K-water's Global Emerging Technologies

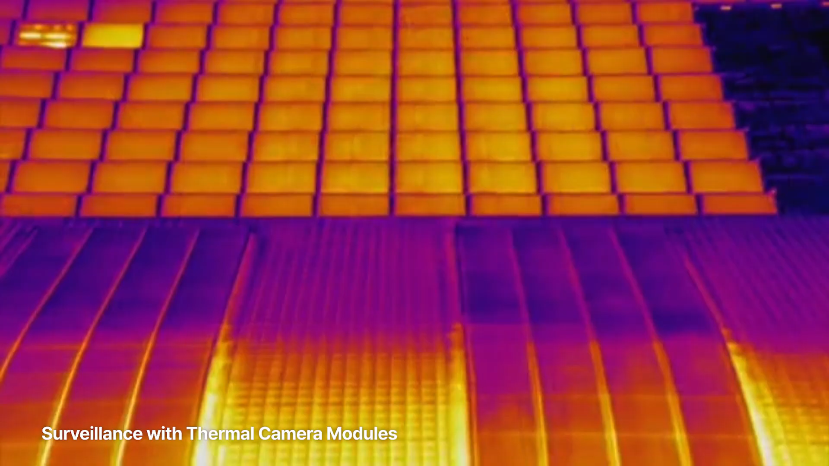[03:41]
based on integrated control of PV power plants and inspection using thermal imaging drones